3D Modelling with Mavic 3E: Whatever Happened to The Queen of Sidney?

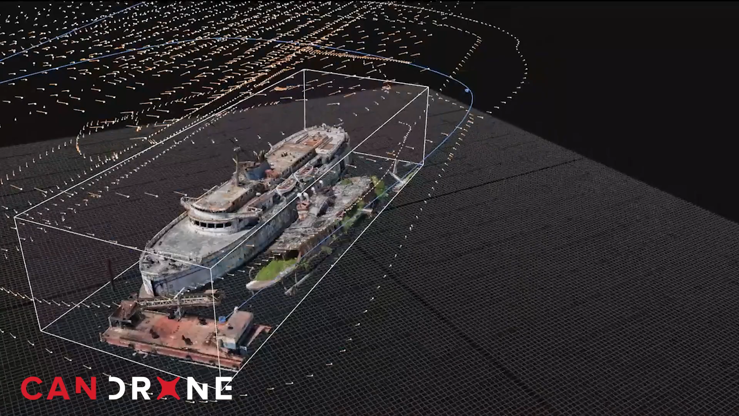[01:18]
The process data in RealityCapture featured over a hundred three million triangles
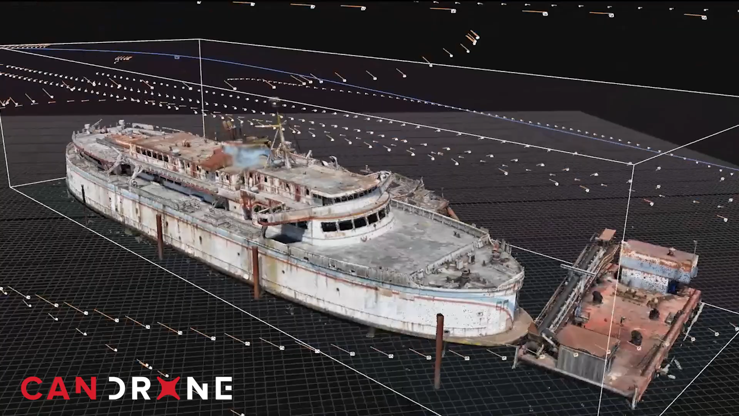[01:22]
providing a very high quality model and took about three hours to process.
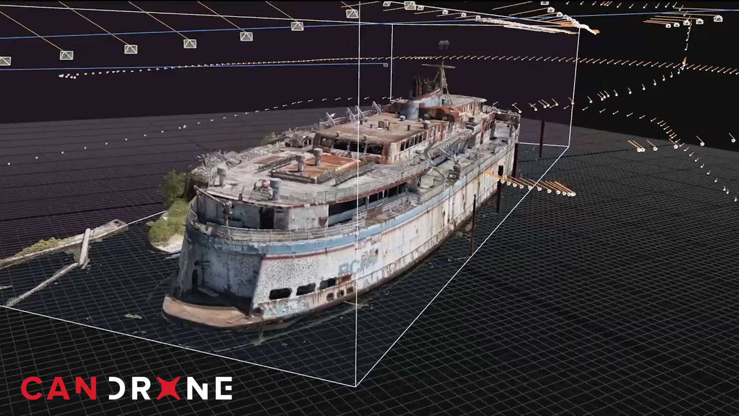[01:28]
Some of the key challenges that we face while capturing the model were a signal. As we're flying near the ship we're having some issues with the
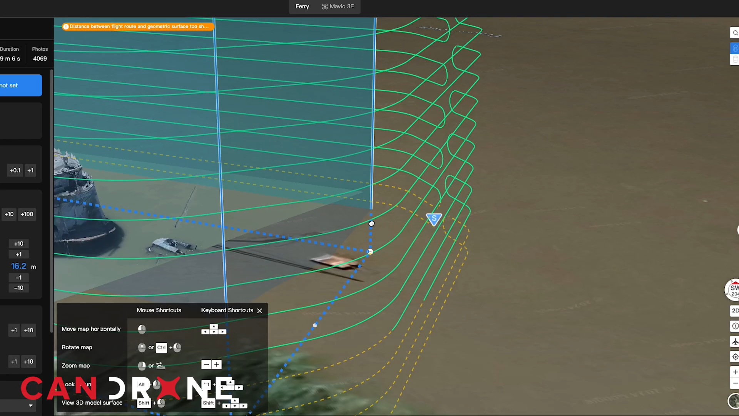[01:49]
Luckily we had a 3D model that we created roughly in order to reference and fly around that.
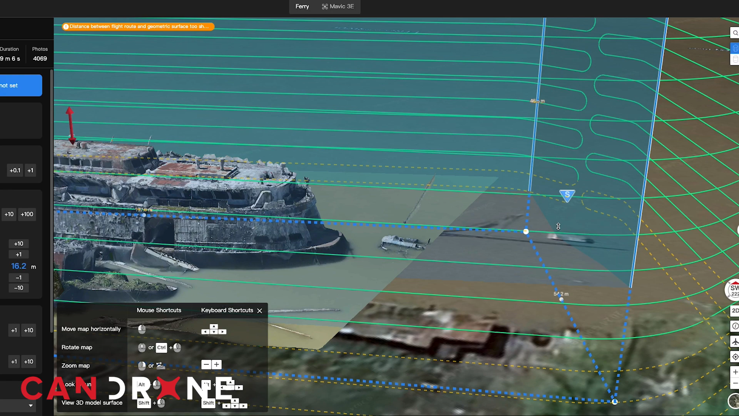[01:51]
The last challenge we had was with the altitude of the aircraft relative to the water.